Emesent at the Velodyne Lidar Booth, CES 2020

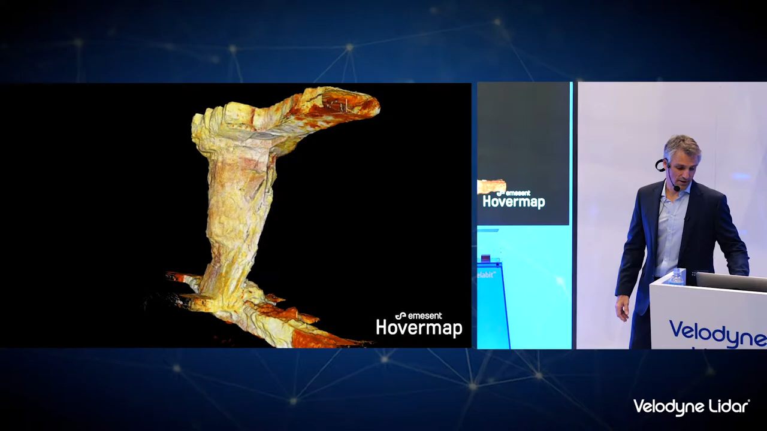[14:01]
example which shows incredible detail and what's really interesting about
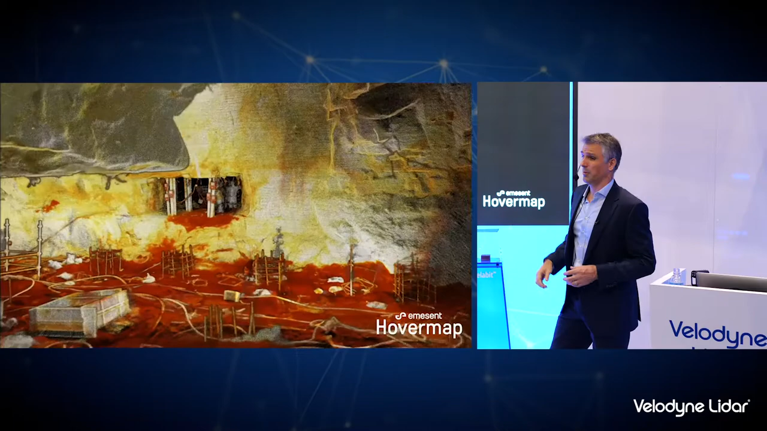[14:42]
combined the data together to generate this really incredible rich data for underground mining
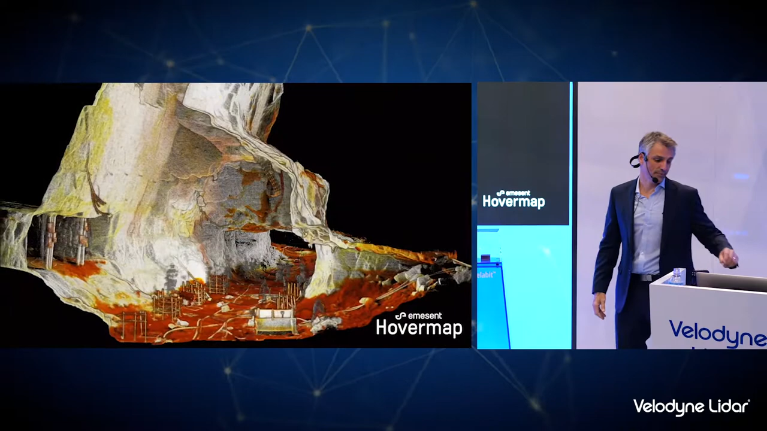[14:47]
a couple examples of flying in tunnel environments
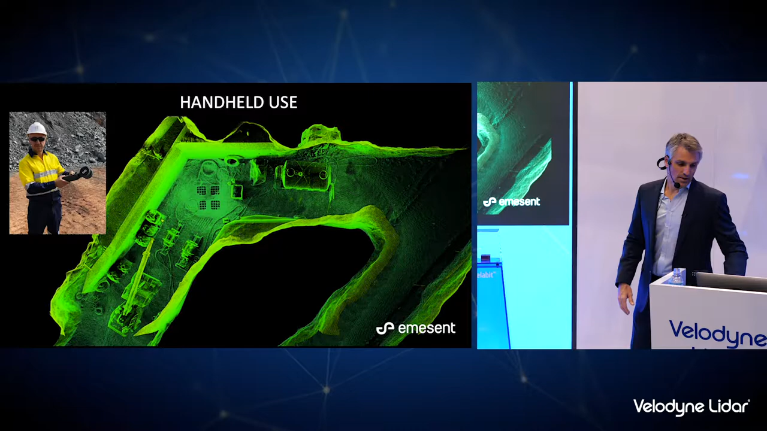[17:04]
Like I said it can be used as a handheld mapping device and again here's another mining example where
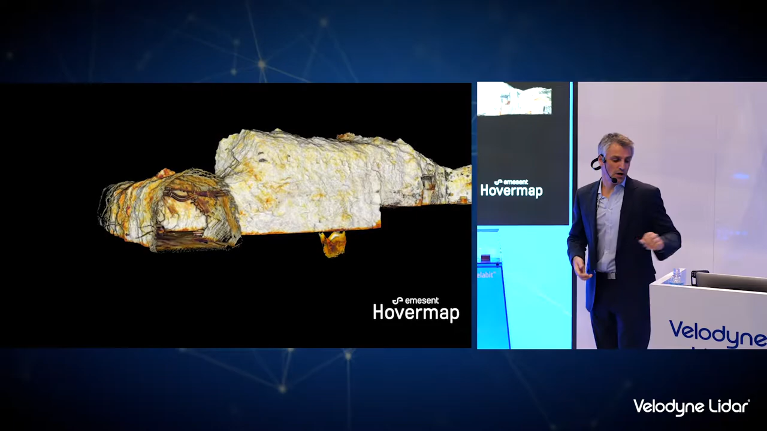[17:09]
HoverMap's been used off the drone just by attaching the handle and taking it for a walk.
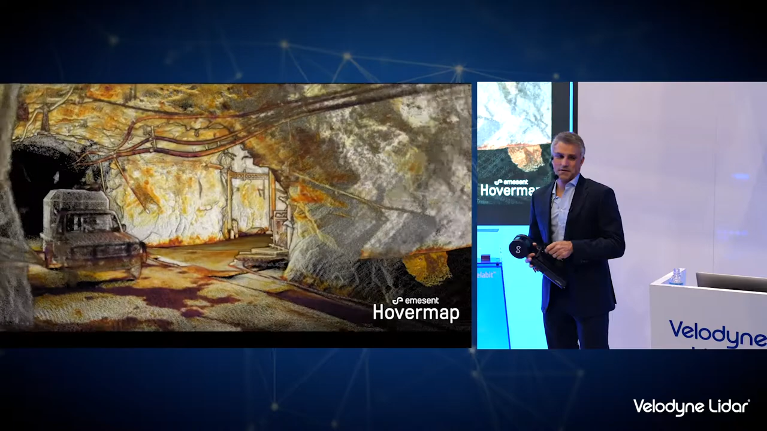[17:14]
This is a crusher environment underground where they actually crush the rocks and
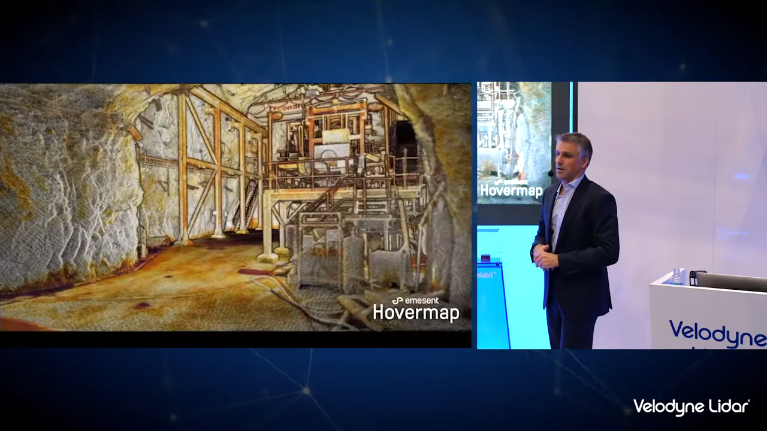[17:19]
again it shows the level of detail that can be captured in around 10 minutes of walking around in an environment like this.
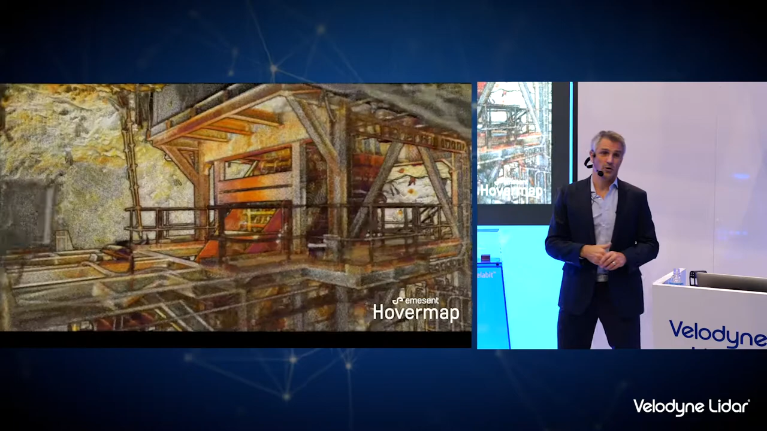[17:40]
It can also be mounted to a vehicle this is just one way of doing it with a suction cup mount again a mining
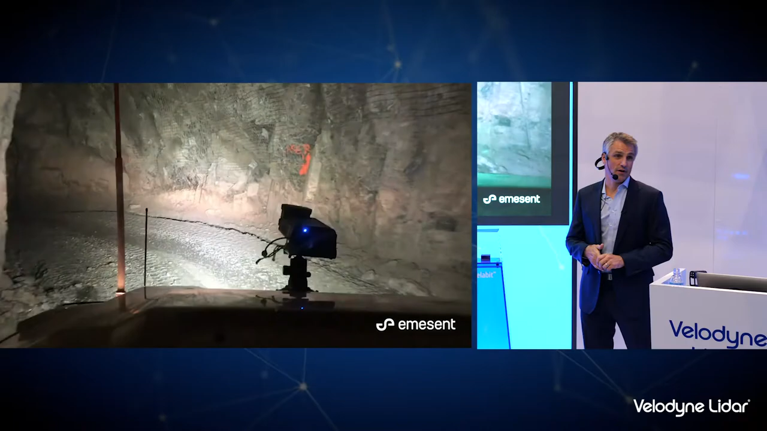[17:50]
environment here we mounted to the vehicle when driving around in these underground mine tunnels and again
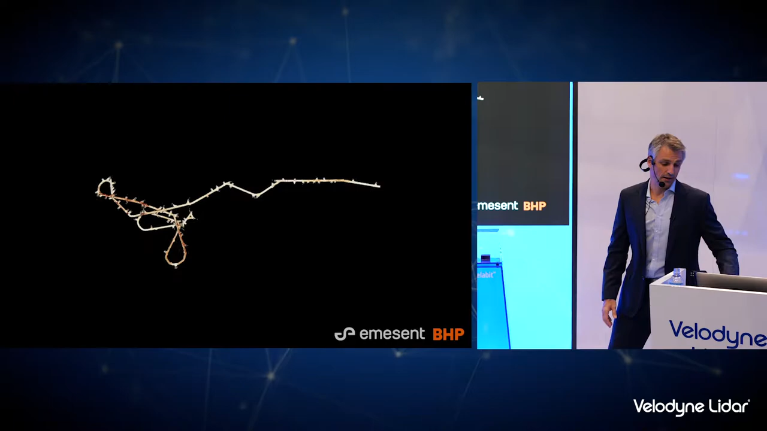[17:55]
within minutes are able to map huge portions of the underground mine. They can use this data to again assess safety they need to check if
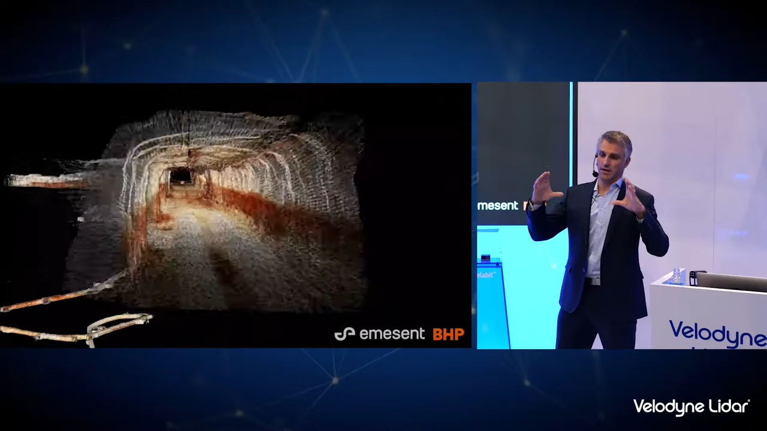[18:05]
the mine tunnels are squeezing in and if they've put the right amount of rock support in.
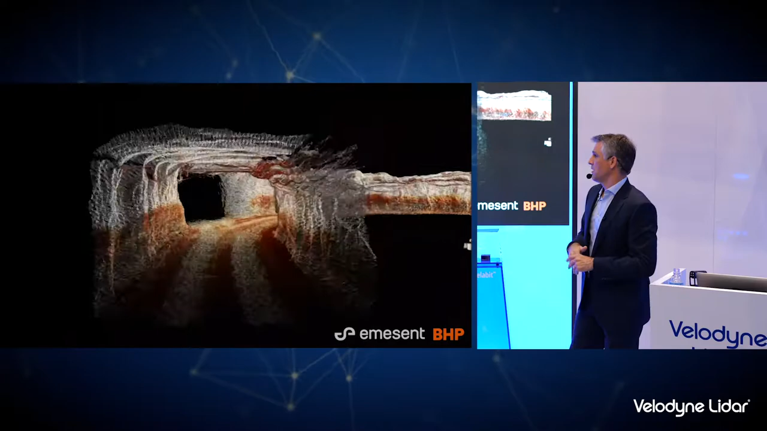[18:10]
When they automate their mining vehicles they also need as built a plan of where the tunnels go so we can use this data for that and a host of other applications.